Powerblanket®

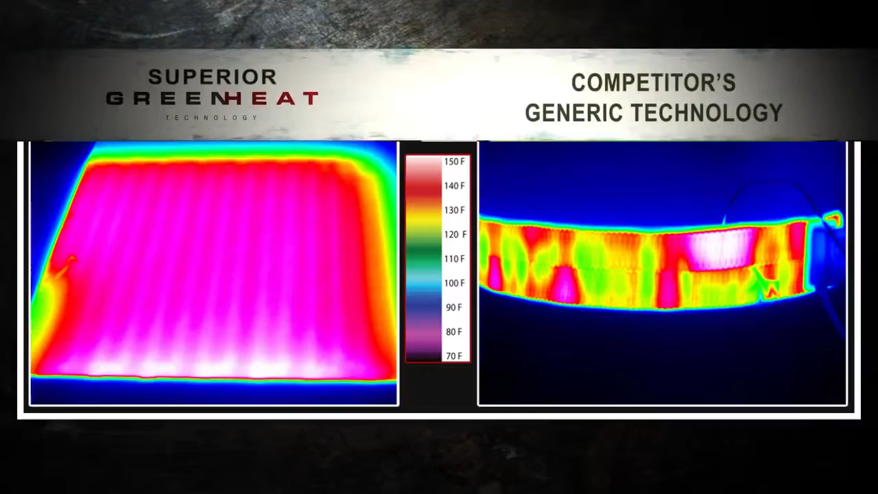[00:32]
On screen: scale top 150°F, scale bottom 70°F
This thermal imaging shows how green heat technology's superior heat spreading capabilities burn up the competition. But don't just take our word for it.